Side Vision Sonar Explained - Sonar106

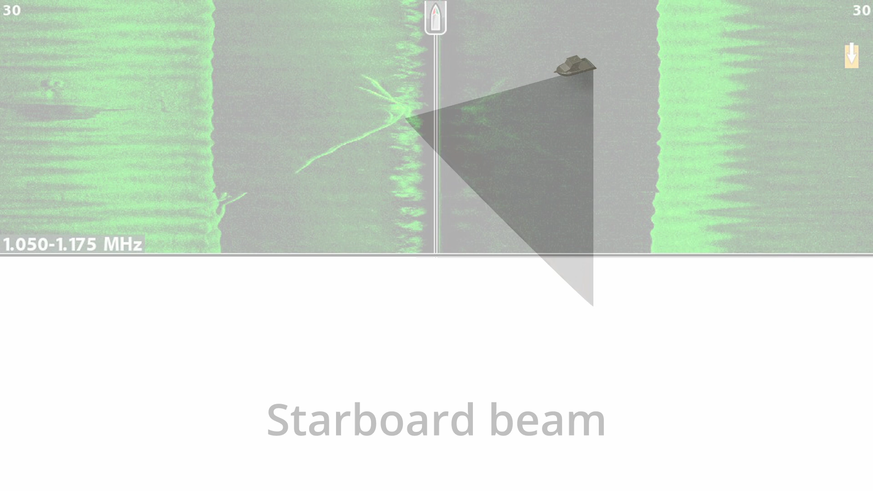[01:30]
Before I get into the nitty-gritty of how side imaging works, I want to spend a moment talking about what you see on the screen. Most of you are going to know all of this, but some may not and I don't want anyone to be left behind when I start talking about the intricacies of it. I'm using a screenshot from my Hummingbird sounder here, but almost everything I say will apply to any brand. Most side vision displays will have something at the top of the screen to
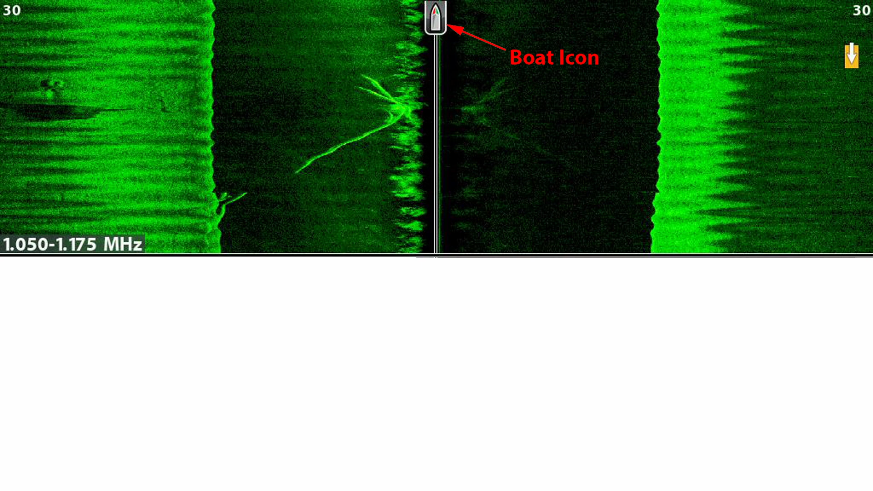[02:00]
indicate the position and direction of the boat relative to the display. Hummingbird and several others use a boat icon for this.
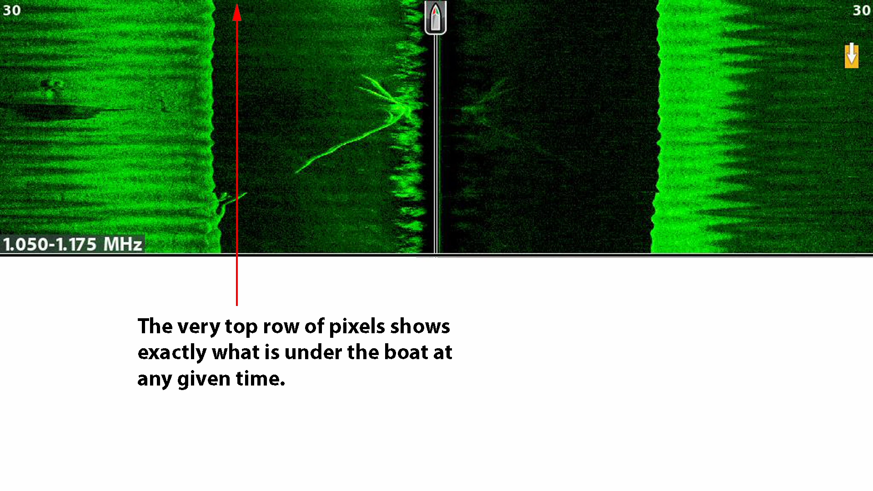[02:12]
The very top row of pixels shows exactly what is under the transducer at the current time. All of the information on the screen below the top row is historical.
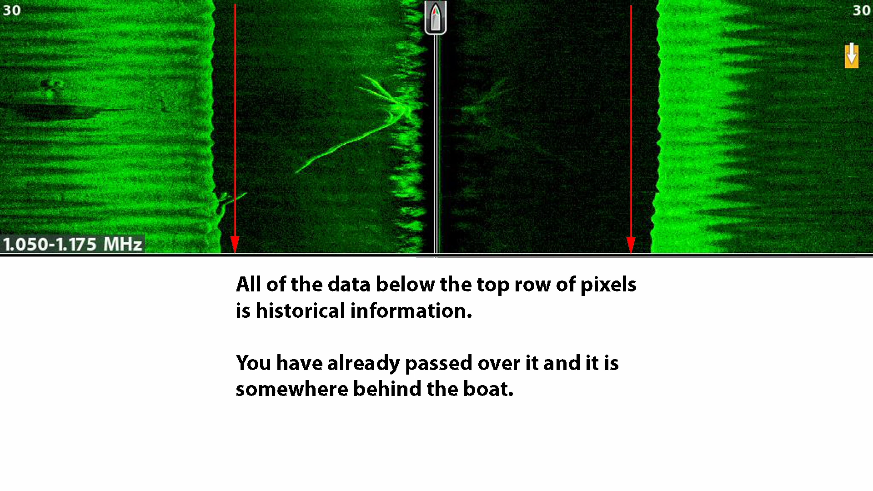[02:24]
That is, the boat has already passed over it and it is somewhere behind us.
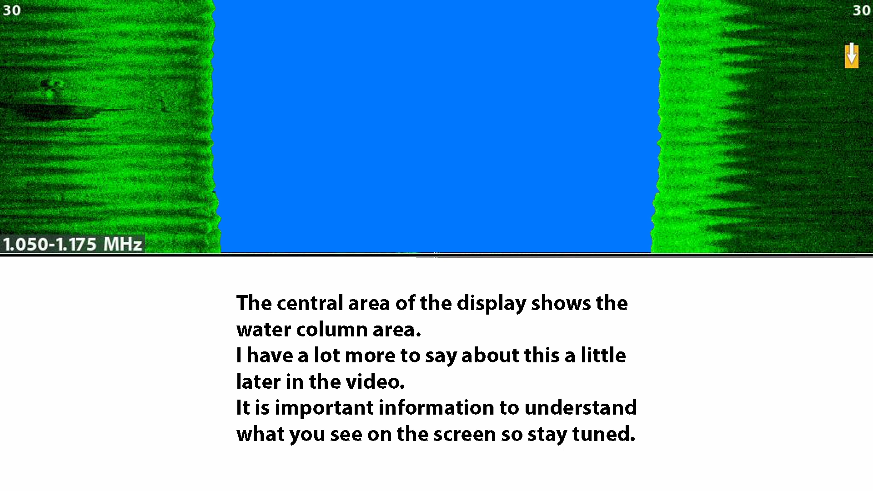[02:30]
The central area of the display shows what is in the water column. I believe that understanding the water column is key to understanding side vision,
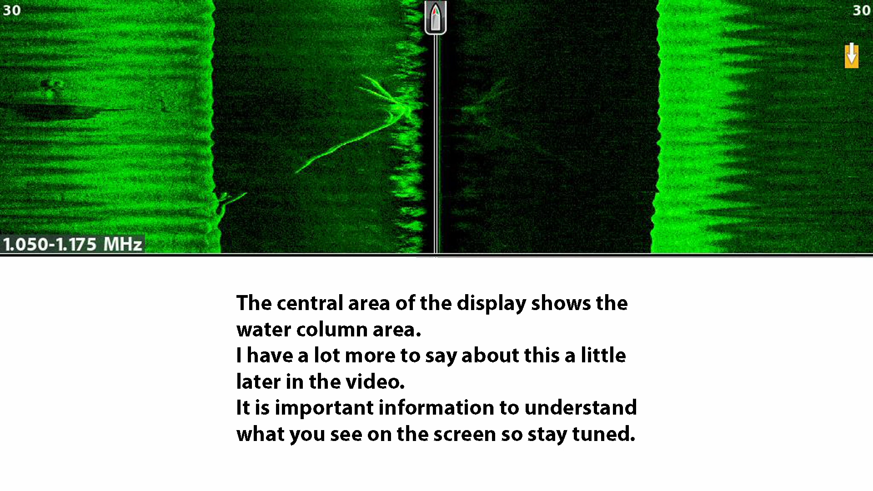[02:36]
so I have a lot to say about this area later. The area outside the water column is the ocean floor. Now what's happening in the side vision is we are representing a three dimensional environment in two dimensions on the screen.
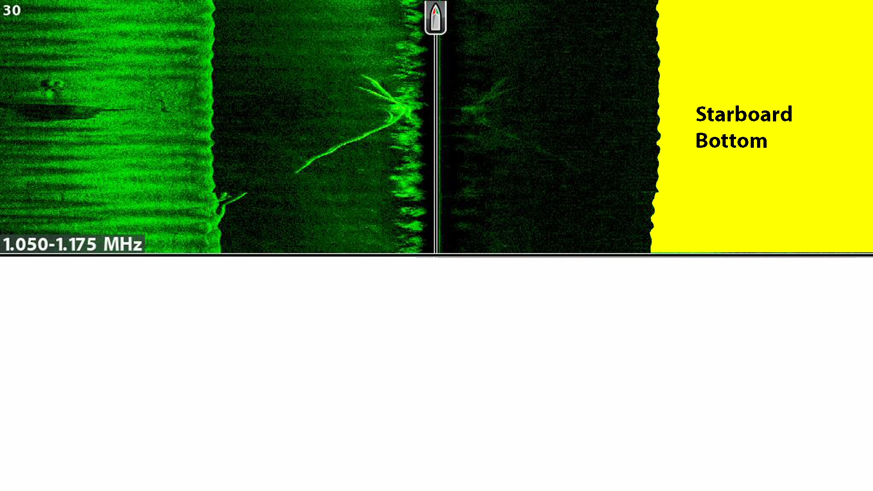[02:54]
So the relationship between the water column and the ocean floor is a little complicated. And that's the whole point of this. I'm going to attempt to explain the relationship later with the help of some stills and some animations. In case you're wondering why the bottom on the starboard side doesn't look as good as the bottom on the port side, it's because I didn't tip the outboard leg up out of the way of the transducer beam. If you have your side vision transducer mounted on the transom,
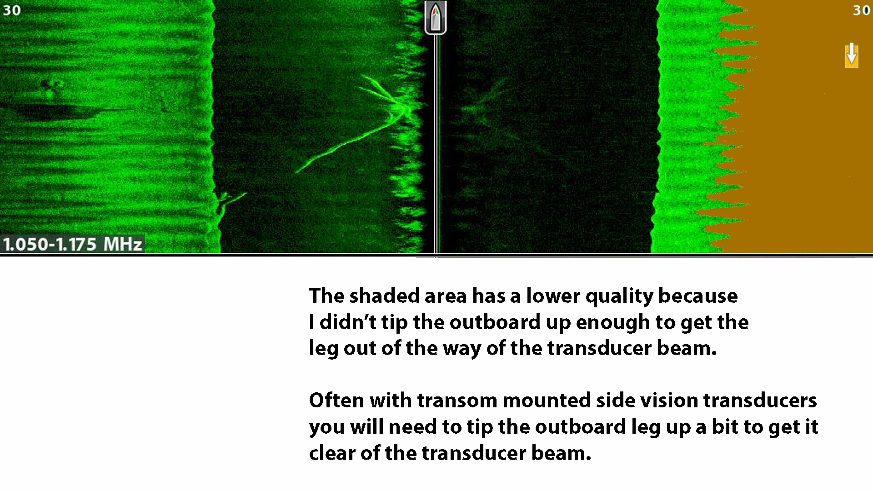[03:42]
Not all the way up, just up enough to clear the transducer beam. In my case I have the transducer mounted on the port side of the boat, so the starboard side suffers if I don't tip the engine up enough. And if you've been wondering about the lines in the water column on this screenshot,
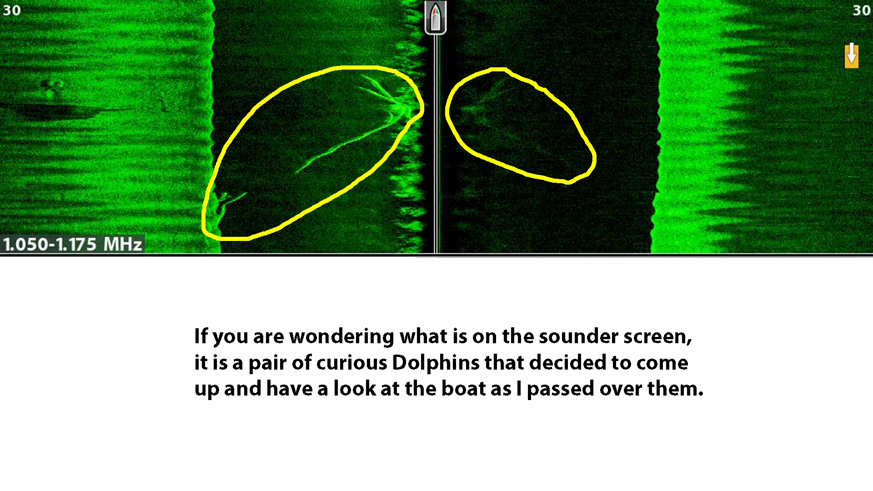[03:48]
they are from a couple of curious dolphins that came up to have a look at the boat as I passed over them.
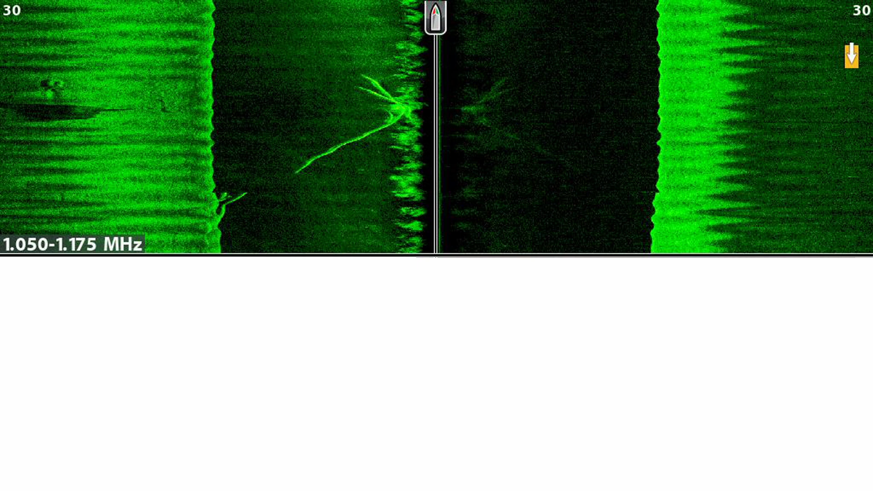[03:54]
I mentioned at the beginning that my explanation is a little bit different from anything I've seen before.
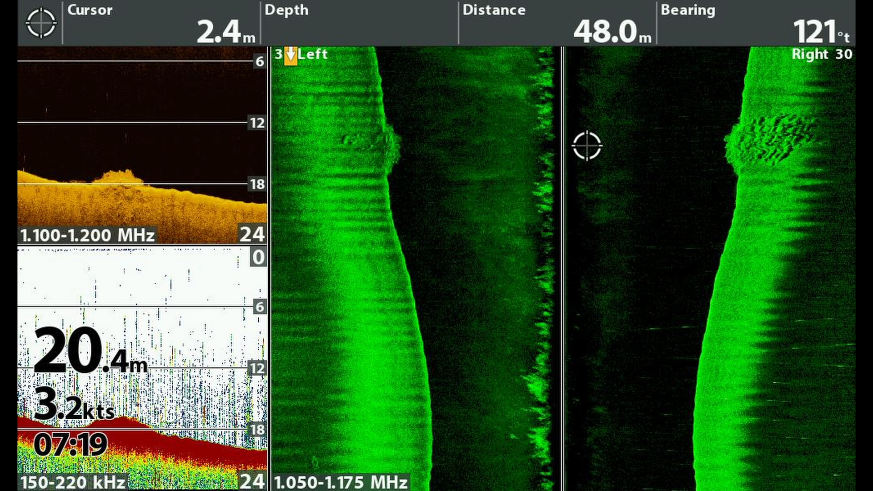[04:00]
On screen: depth 20.4 m
I think my explanation is correct, and I think it's better than anything I've seen before, but maybe not. Let me know in the comments if you think I'm right or wrong.
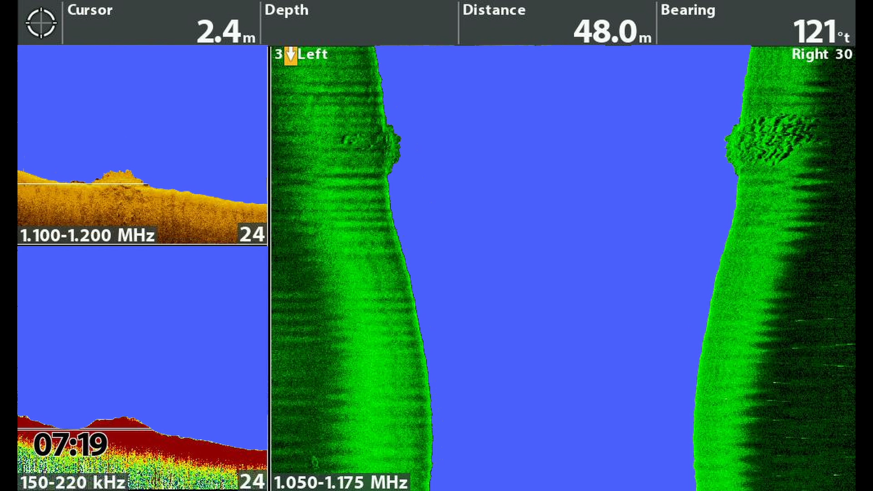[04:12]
Most people explain the black section in the middle of the screen by saying it is the water column, and that I believe is correct.